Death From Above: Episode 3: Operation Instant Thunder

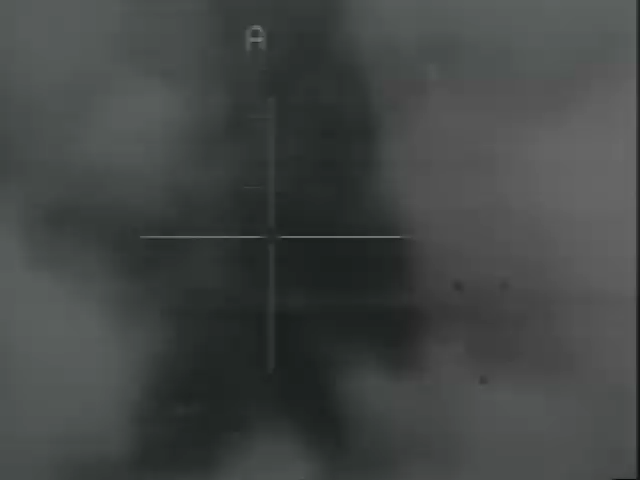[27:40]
Flying undetected over the city, a slight press of buttons on pilots' control sticks delivered laser-guided bombs to crucial targets such as early warning radar control centers,
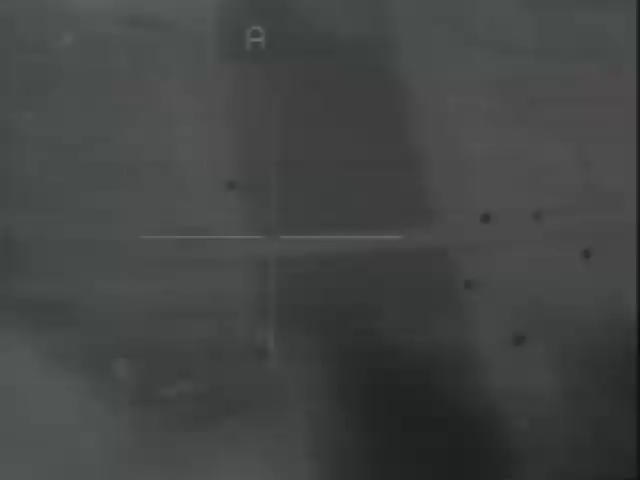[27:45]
radio towers that formed the nucleus of Saddam's communications network, and the air defense headquarters.
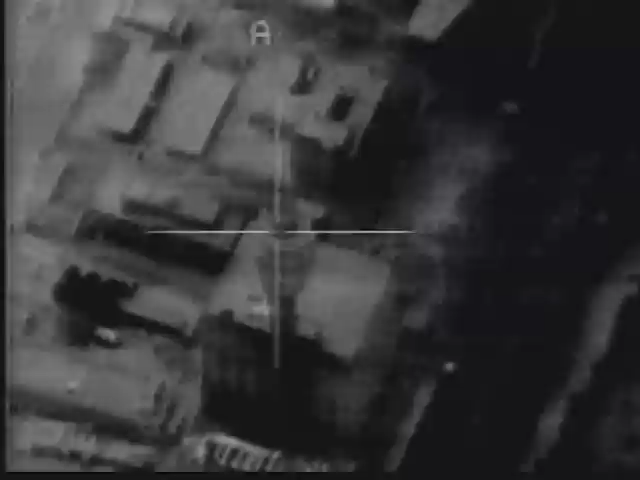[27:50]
In a matter of minutes, the heart of Saddam's air defense was cut out. Stealth pilots skirted through a lethal barrage of anti-aircraft artillery from below, but they kept their bombs on target.
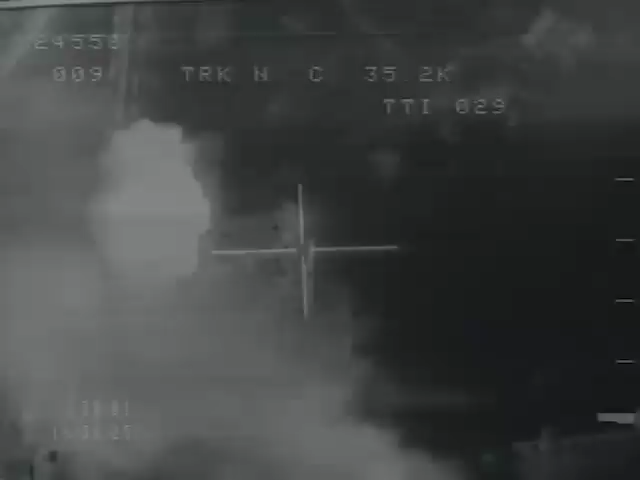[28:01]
In only 15 minutes, they guided their invisible planes above the flak and then headed for home.